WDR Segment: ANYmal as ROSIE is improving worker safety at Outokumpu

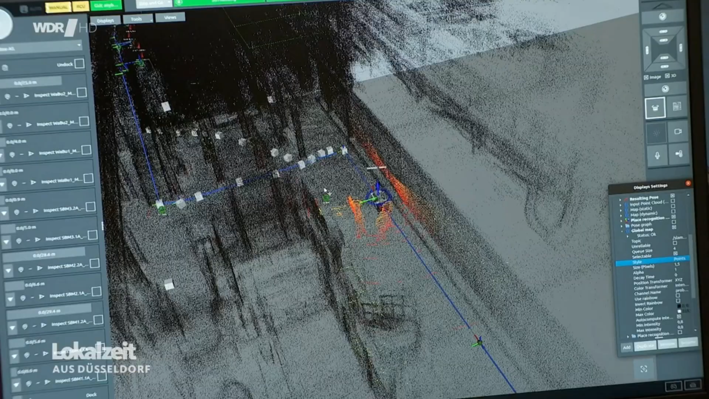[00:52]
Wir haben jetzt hier quasi die Sichtweise, wie Rosi die Welt um sich wahrnimmt.
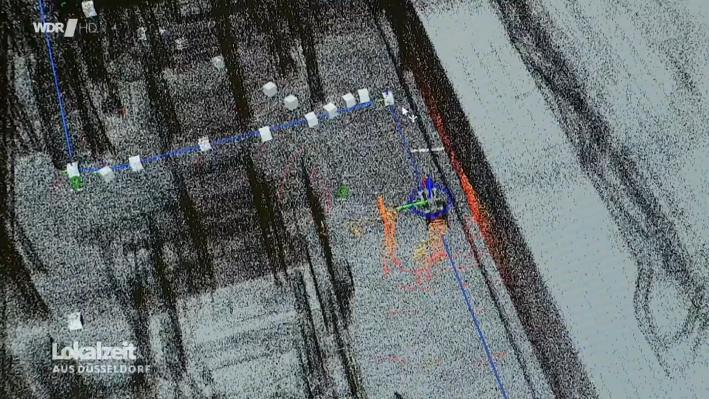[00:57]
Wir haben hier eine Point-Cloud der kompletten Anlage. Sie schickt quasi ganz viele kleine Laserstrahlen heraus und in die Entfernung, wo sie wieder reflektiert werden, weiß sie, da ist etwas.
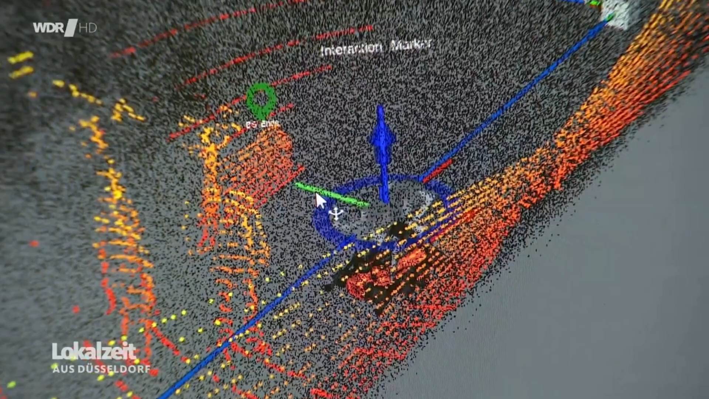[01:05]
Sie erkennt durchaus schon relativ deutlich, wo Hindernisse sind und wo sie durchgehen kann.